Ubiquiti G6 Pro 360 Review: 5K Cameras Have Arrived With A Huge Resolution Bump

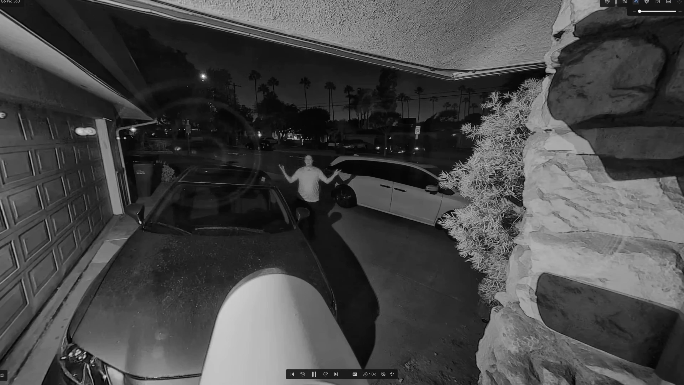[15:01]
The sun has gone down quite a while ago. It's actually 10 o'clock at night out here, and I have the camera up on the test rack, as you saw before, along with all of my other fancy cameras. Now I am approximately 10, 12 feet from the camera. It is about, I don't know, seven, eight feet off the ground. And a small problem, small problem that I discovered with this is the fact that due to the fact that I have all the other cameras over there, well, quite honestly, the IR emitters reflected off of everything.